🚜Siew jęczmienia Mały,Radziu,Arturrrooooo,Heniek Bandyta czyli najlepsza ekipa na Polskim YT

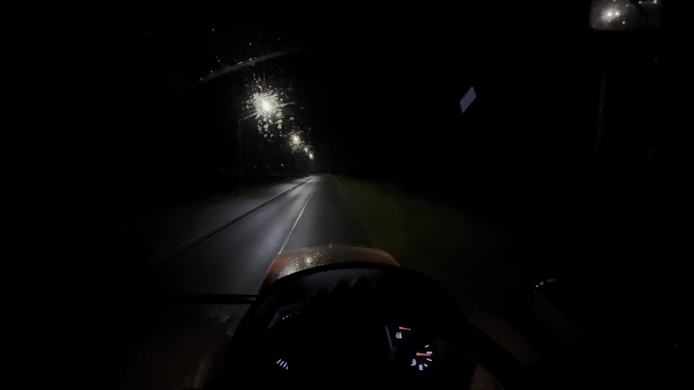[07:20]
Ale akurat nam ten jęczmień wychodzi co roku. Było nawet w tym roku pole, które sypało. Pod dwunastkę podchodziło. Więc u nas z jęczmieńiem nie ma co narzekać. A zawsze jest troszkę. O, i zając uciekał. Uciekł, kurwa, potrąca. Nie chce. Deszczyk nas jeszcze. Na same już ostatnie dwie poprzeczki żebym robił. I deszczyk nas złapał. Ale to tam nic takiego. Dobrze, że na konie niż w połowie. I tego.